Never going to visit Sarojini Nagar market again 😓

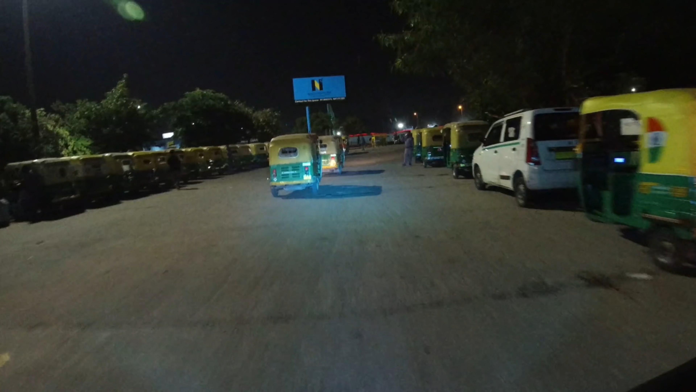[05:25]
So now exiting Anand Bihar Railway Station, we are going to Arjun Nagar.
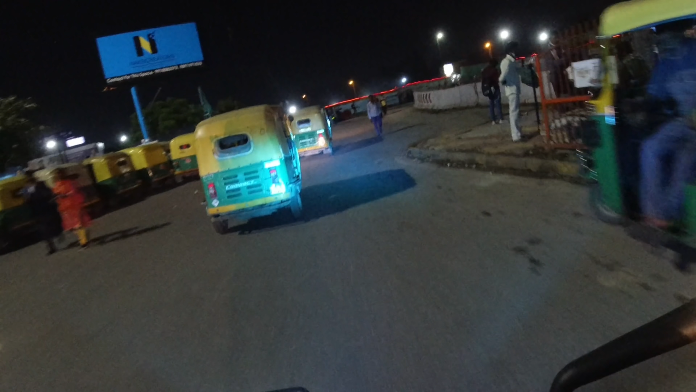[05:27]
First, we are going to refill petrol in our brothers.